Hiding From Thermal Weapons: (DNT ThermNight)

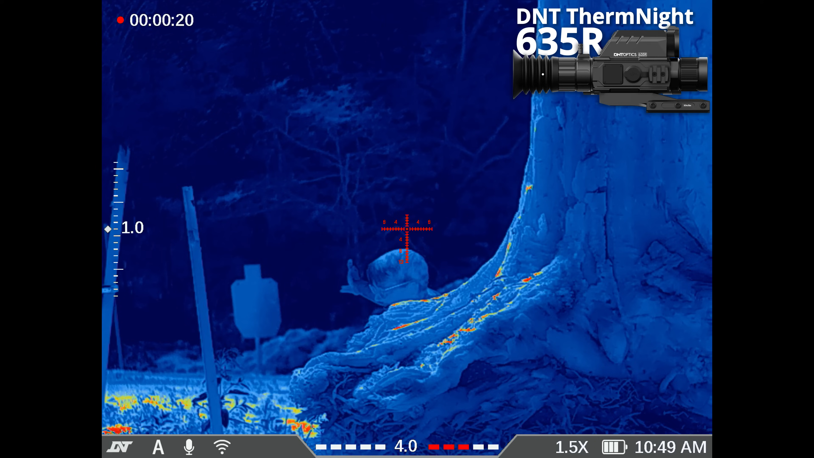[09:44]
Our backdrop is going to be almost black in the thermal because, well, it's cold and it's way off in the shade. And to our visual camera, it just looks like a normal picture.
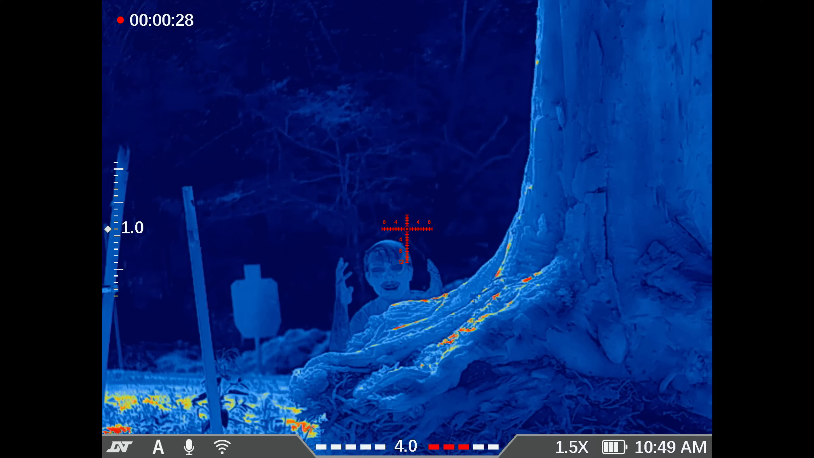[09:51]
But because it is hot, it's going to show up on the thermal camera. And I don't know that I'm going to stand out a whole ton.
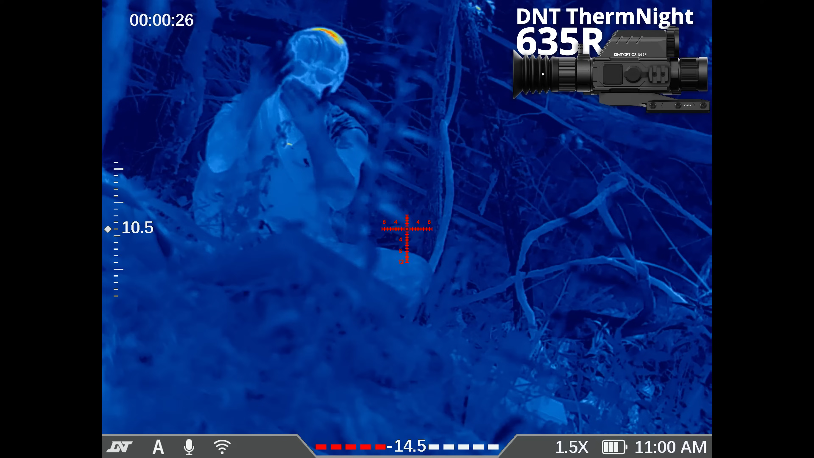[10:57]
Let's see what they look like under thermal. I wonder if there's any difference whatsoever. My hand here is a little bit wet.
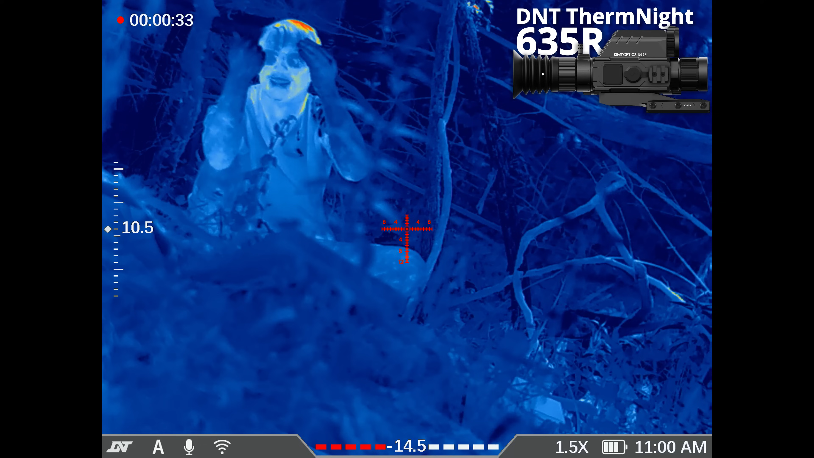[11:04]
And I don't know if that's going to make this look cooler. But this entire arm is drenched in moist mud. It's not dry. It's kind of just gooing and dripping off.